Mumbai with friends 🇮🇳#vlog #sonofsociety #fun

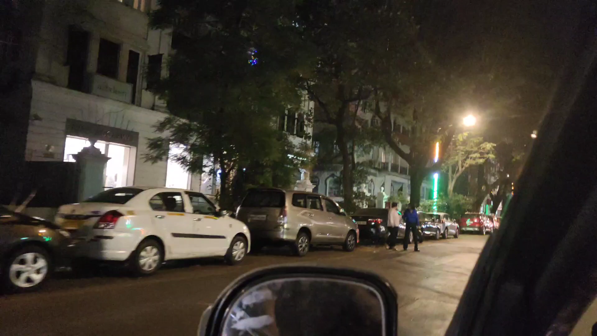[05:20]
आपको आपको आगे का भी दिखाता हूं कुछ आप देख सकते हैं कि बाहर का नजारा कैसा है मुंबई का